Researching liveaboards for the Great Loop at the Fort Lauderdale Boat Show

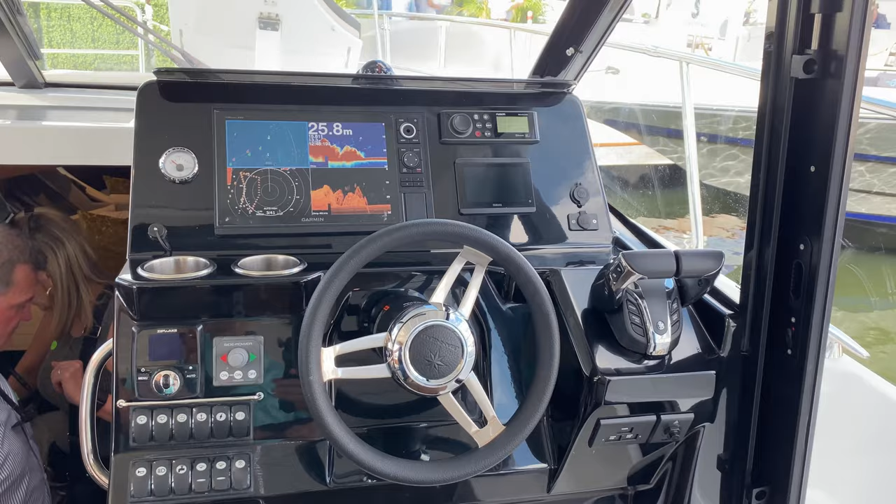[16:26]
On screen: depth 25.8 m
i think this is standard that looks like a 16 inch display of garmin yeah helm controls